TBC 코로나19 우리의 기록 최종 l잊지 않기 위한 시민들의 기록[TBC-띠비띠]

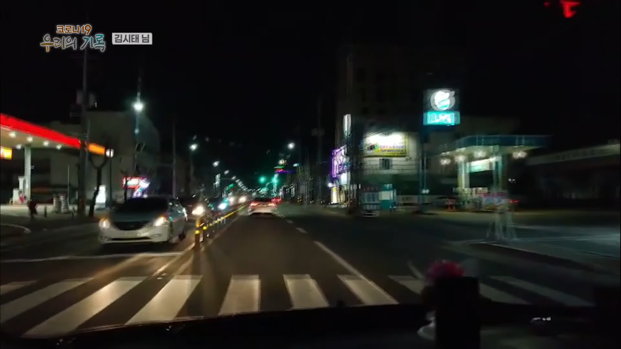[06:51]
시골길 같습니다. 시골 도시. 진짜 거리에 사람들이 하나도 없어요. 야, 진짜 너무합니다.